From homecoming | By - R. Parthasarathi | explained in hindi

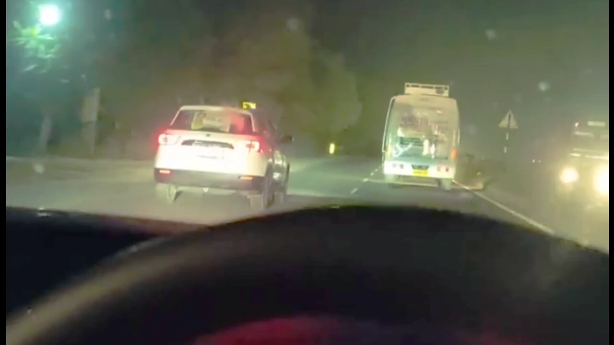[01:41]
when he sees outside और इसी तरह से जब वो बाहर देखते हैं His car he is not able to see his way clearly और जब वो बाहर देखते हैं
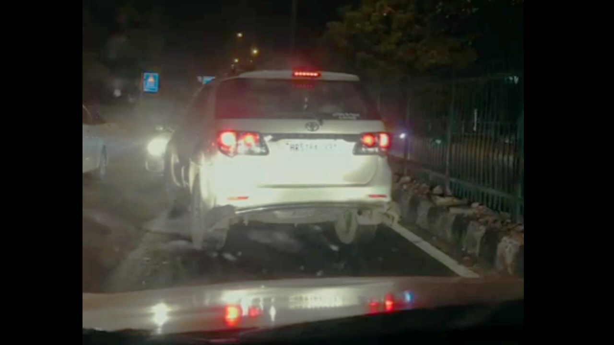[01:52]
तो देखने में असक्षम होते हैं यानि कि बाहर के नजार को वो देख नहीं पाते हैं due to the big headlights क्योंकि बाहर बहुत बड़े-बड़े headlights लगी हुई थी The big headlights blur the traffic and ultimately make it difficult for the point to know his way और यहां बड़े-बड़े जो headlight है उनकी वज़े से blur हो रहा है और इसलिए वे अपनी रास्ते को समझ नहीं पा रहे हैं Next passage में point बताते हैं I